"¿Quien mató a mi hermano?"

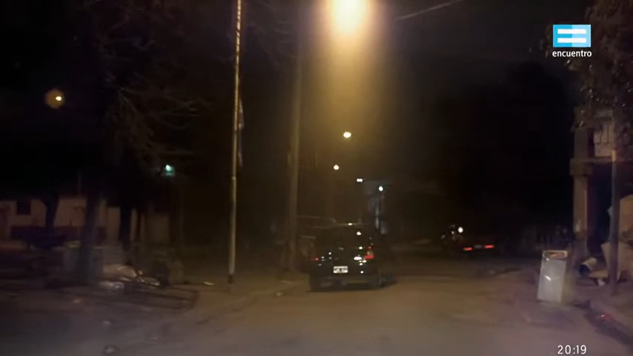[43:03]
Pero que tomaron algo con Luciano, y fue Luciano siguió solo. Acá doblamos a la derecha. Esta sería la esquina donde lo levanta.
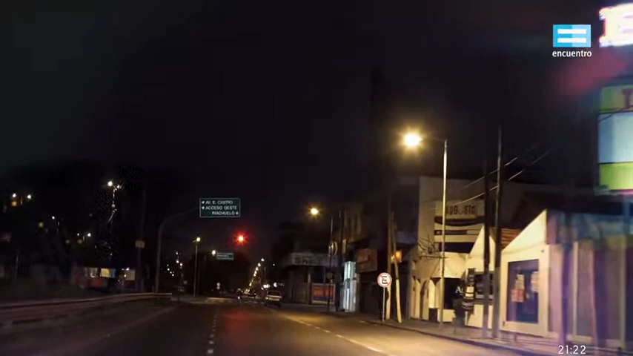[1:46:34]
Sí, la angustia comienza cuando uno cruza la General Paz.